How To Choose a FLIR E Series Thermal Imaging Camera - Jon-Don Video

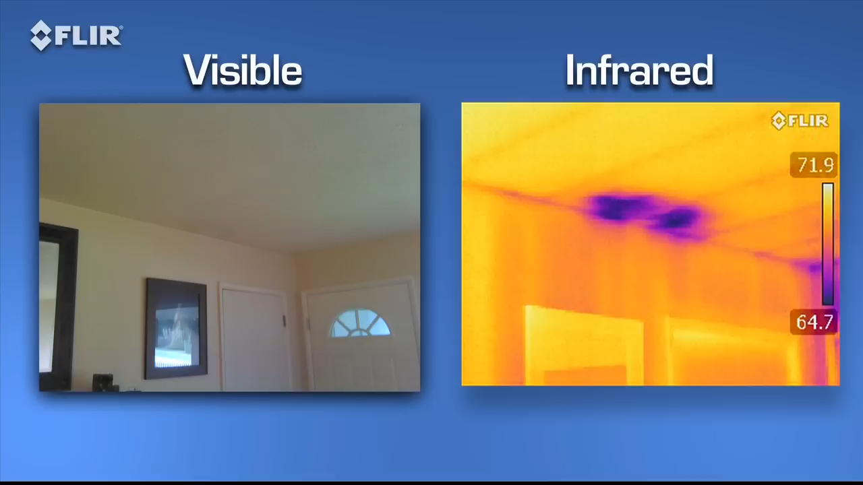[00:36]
contractors, and insurance companies what needs to be fixed and where.
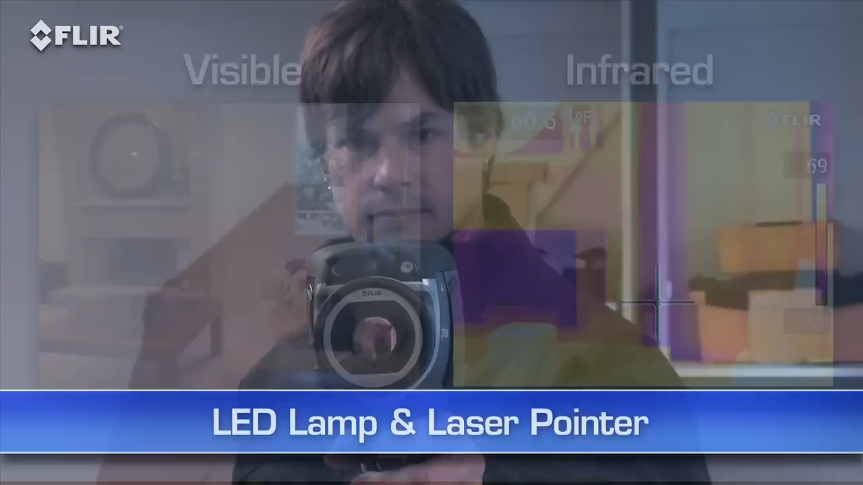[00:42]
There's an onboard LED lamp and laser
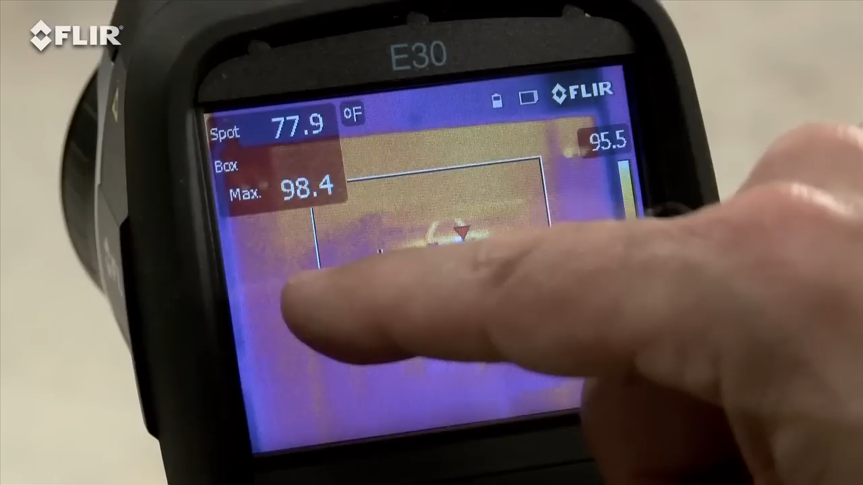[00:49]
On screen: spot 77.9°F, max 98.4°F
E-Series cameras also have this handy high-resolution touchscreen.
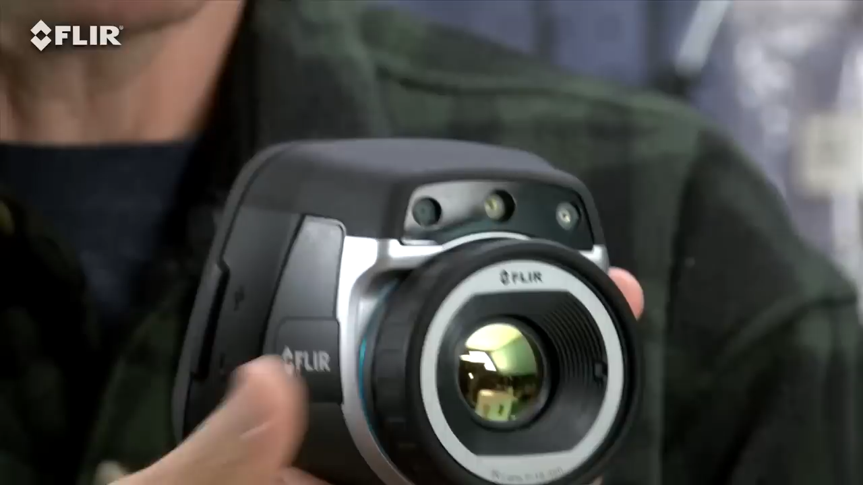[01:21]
Manual focus is another thing that's different about the E-Series. This gives you full control to make sure your images are razor sharp.
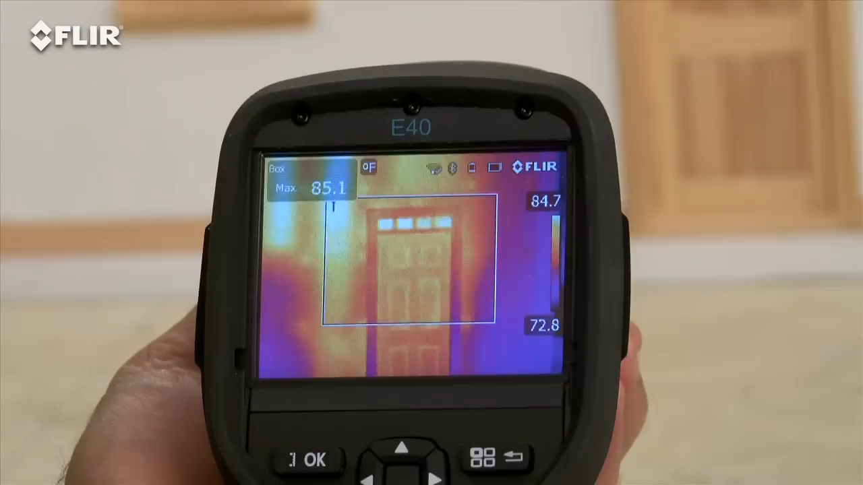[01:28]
On screen: max 85.1°F, scale top 84.7°F, scale bottom 72.8°F
And that's essential for the most accurate readings. E-Series has interchangeable lenses too.
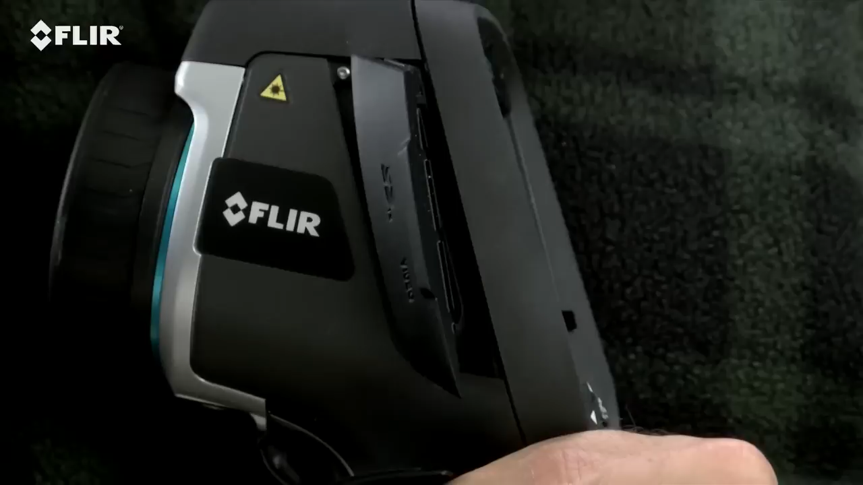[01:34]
And here's a big plus. Video out.
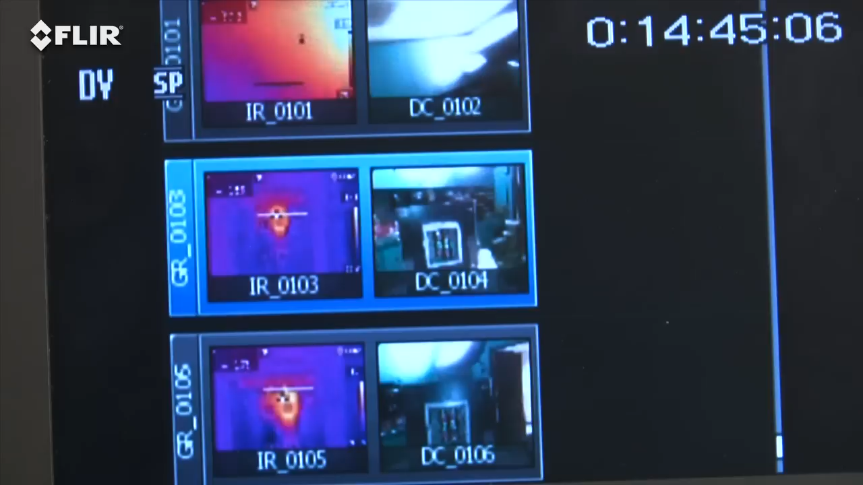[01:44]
It also works well for reviewing stills on a bigger screen.
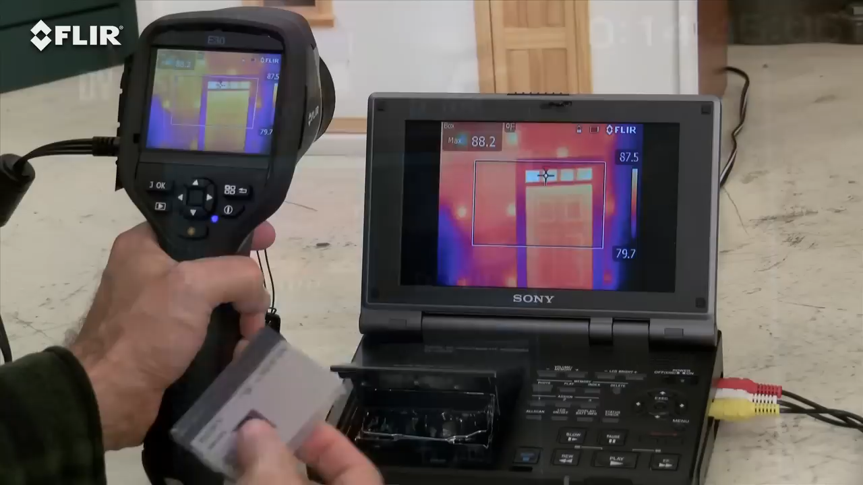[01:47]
Or document your IR inspections to an outboard recorder and show it later. E-Series BX cameras also have an insulation alarm to quickly show where the voids are.
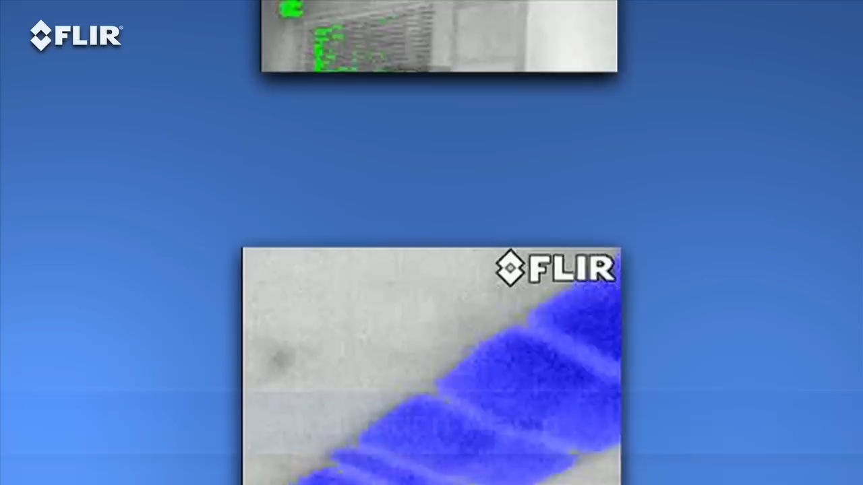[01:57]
And a dew point alarm to easily locate hidden moisture.
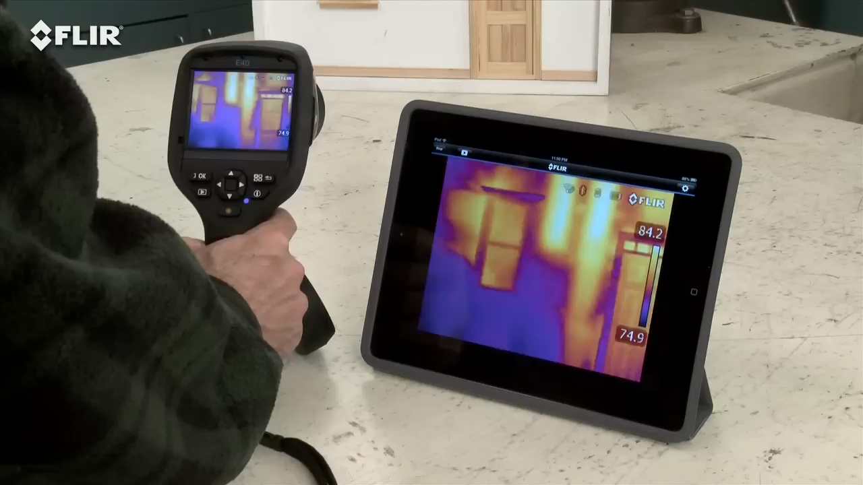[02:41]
and you're ready to stream live video wirelessly,
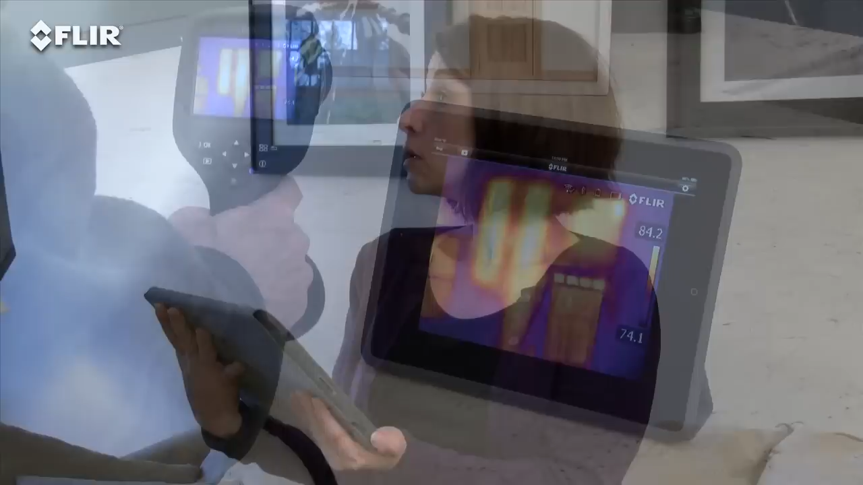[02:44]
so a homeowner or co-worker can watch along easier to see what you're finding. Look, no cables.
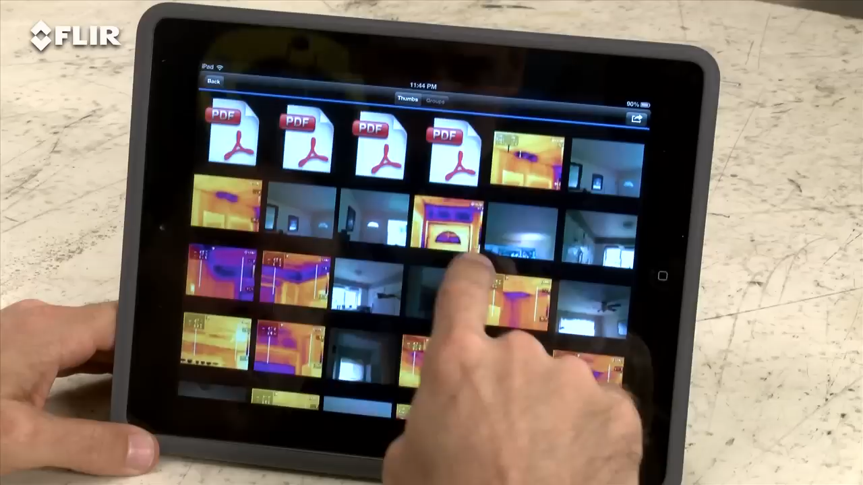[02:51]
The app also lets you import stored radiometric JPEGs from the camera. Edit them to adjust levels.
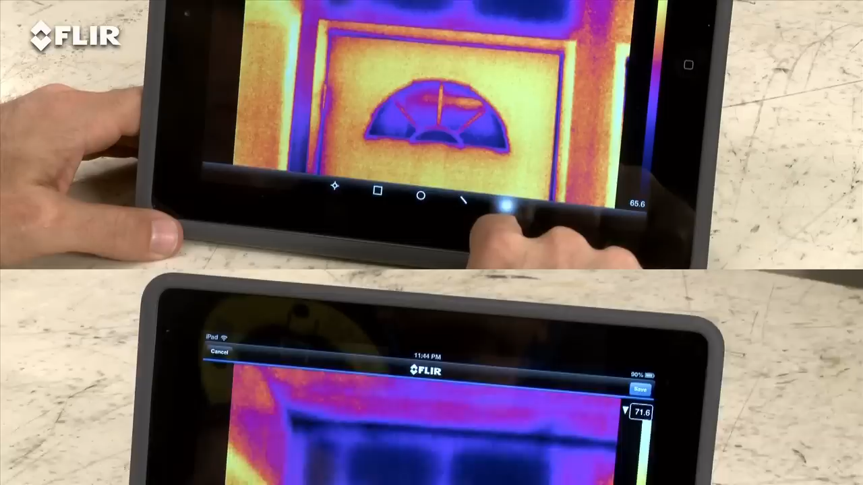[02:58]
Change the look. Add tools. Whatever you need to fine tune and analyze the images.
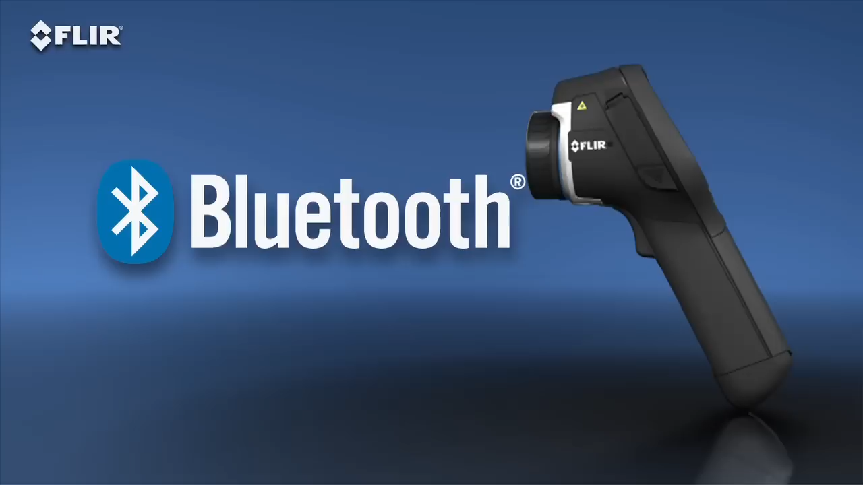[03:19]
You can also connect via Bluetooth to a wireless headset to record voice annotations,
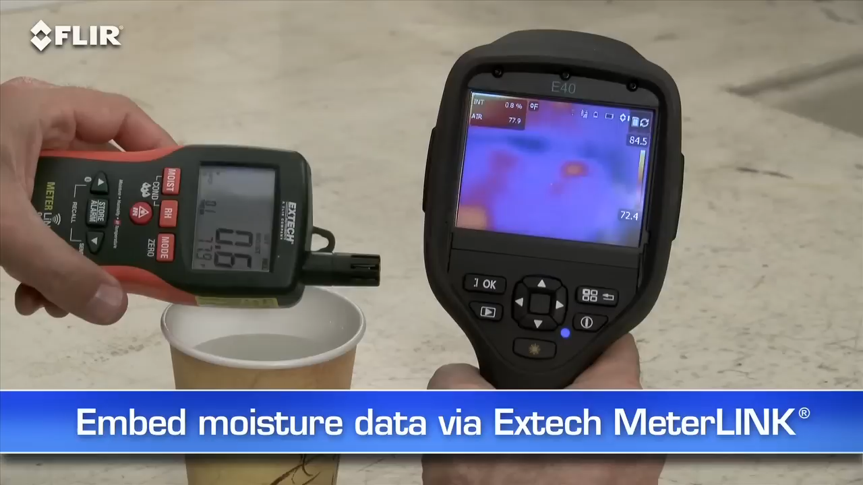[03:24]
and to X-Tech MeterLink tools so you can embed data from your moisture meter right into your thermal images as you capture them.
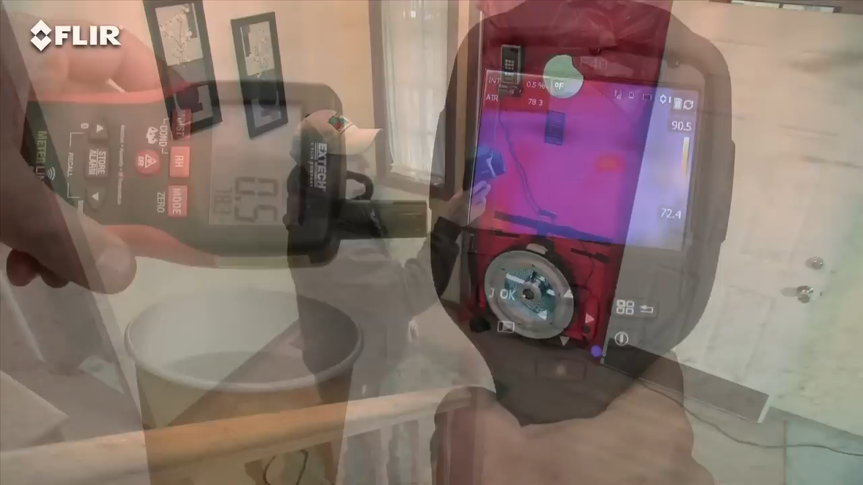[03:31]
Other E-40 features? A higher-res visible camera.
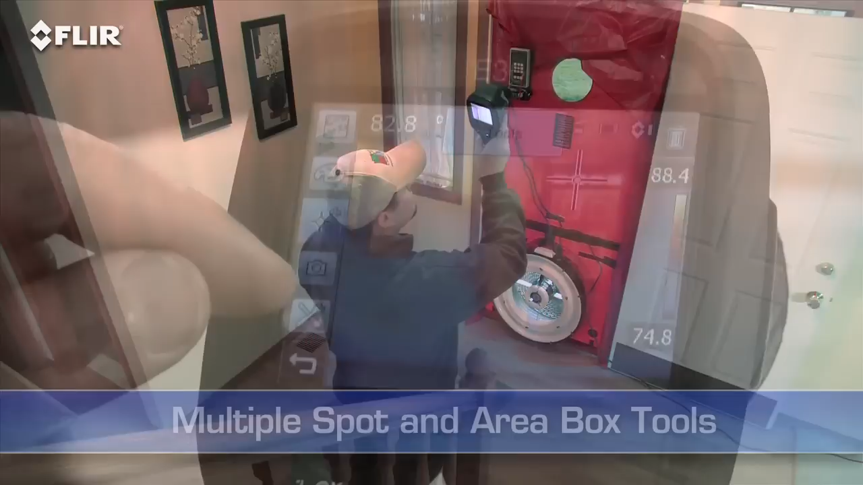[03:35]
And multiple area box and spot meter tools to help you compare more temperatures in the scene.
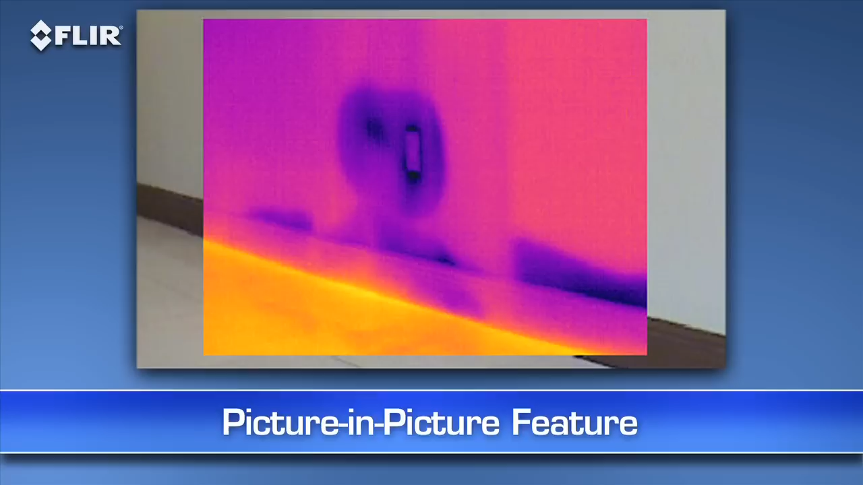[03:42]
Plus, you get picture-in-picture. Another good way to identify the location of problems. If you want all this, plus more than double the thermal resolution, then go with the E-50BX.
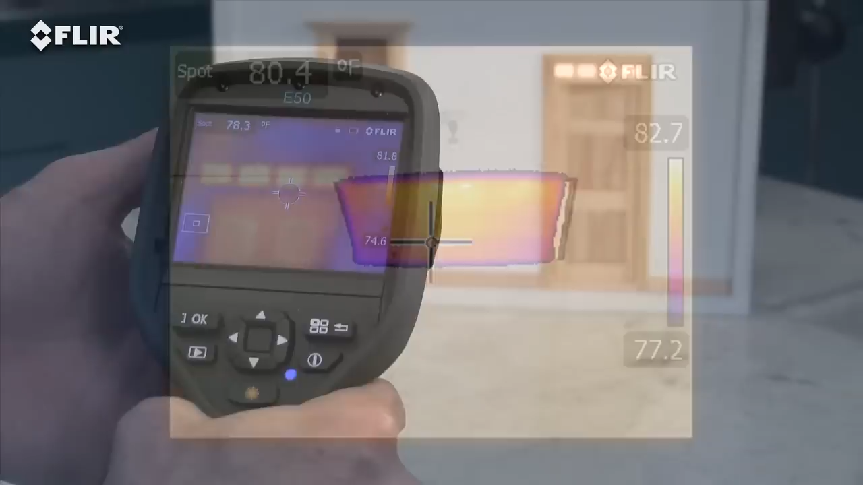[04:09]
Plus, thermal fusion mode to isolate and blend just the hot or cold areas into the scene.
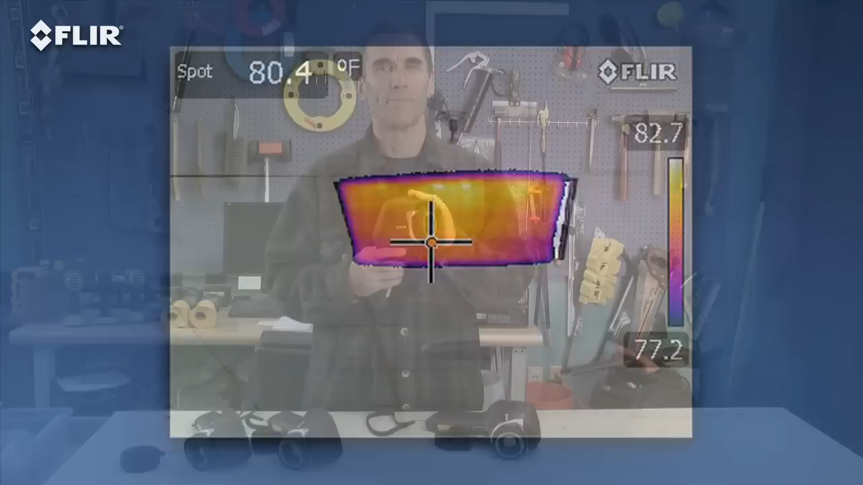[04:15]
On screen: spot 80.4°F
Now we come to the ultimate E-series camera. The E-60BX. This camera has all the rich functionality and features we've covered, and the best thermal imagery in the bunch at 320x240.